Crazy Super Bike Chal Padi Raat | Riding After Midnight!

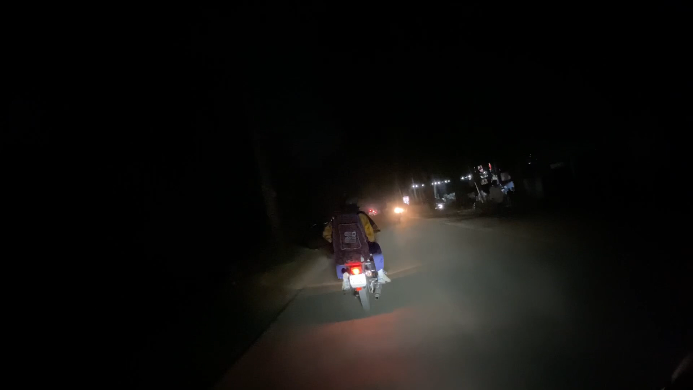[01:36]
हैं ट्रैफिक बहुत मिलता है, आपको पता यहाँ का ट्रैफिक कितना होता है।
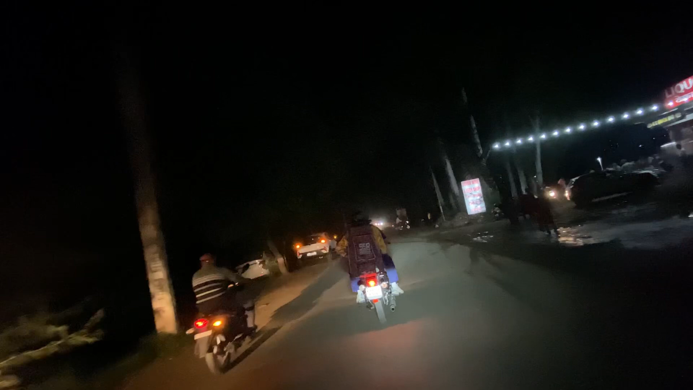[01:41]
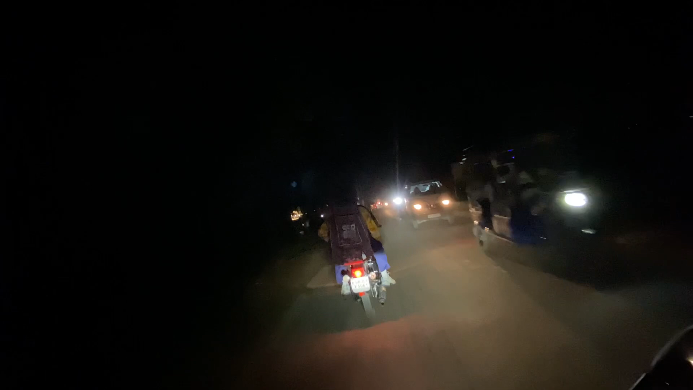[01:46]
चलो एक थोड़ा सा ओवरटेक मारते हैं, ठीक है?